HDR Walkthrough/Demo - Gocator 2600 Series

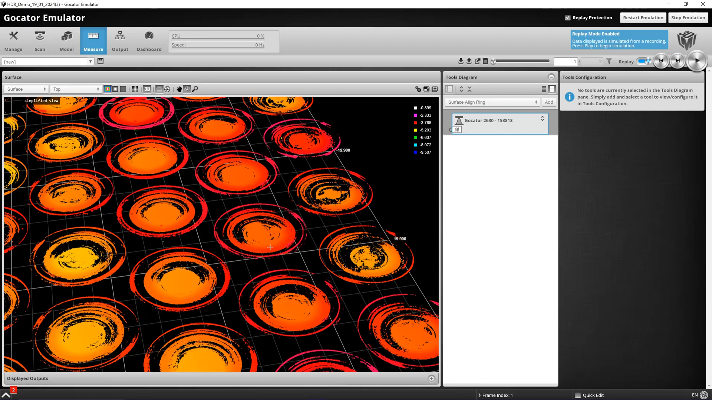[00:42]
Looking at the intensity image you can actually see the lack of data throughout these cells.
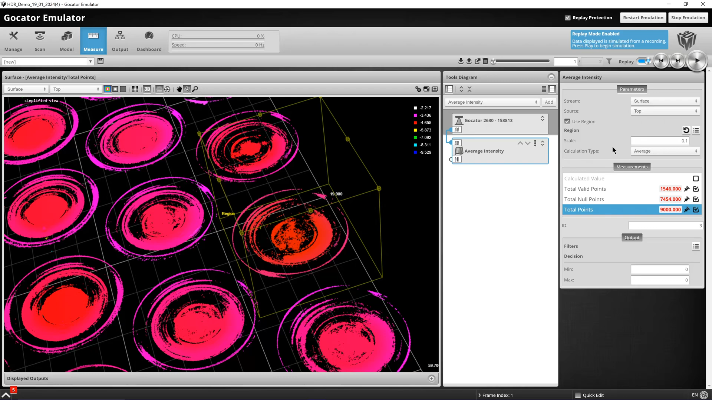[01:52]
Zooming in here, Scan 1 again is non-HDR. And if I look in the region where we are losing data, we can see the total number of valid points going to the HDR with a gamma setting of 0.6.
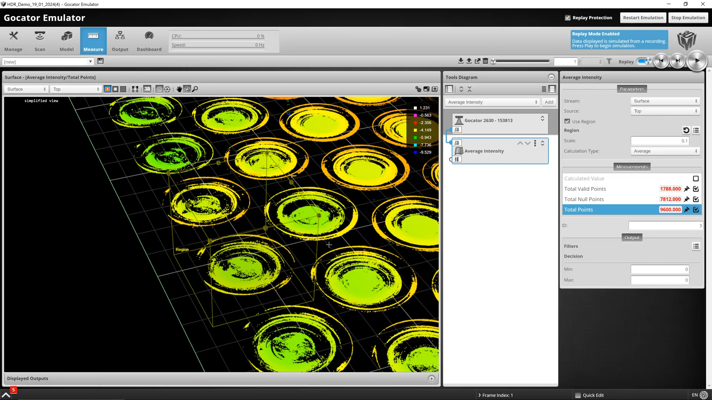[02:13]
This is a good demonstration of how many extra valid points we get using our HDR functionality. These battery cells are good application of HDR.